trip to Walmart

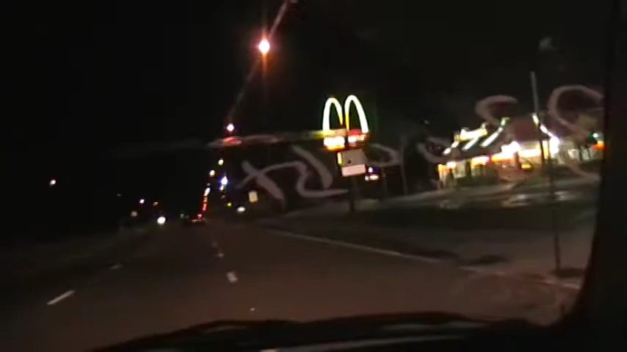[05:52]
Dick Bonald's. You gotta turn right there. Right by a 50 mile per hour sign. That's down what mine used to hold signs. Yeah, for these people right here.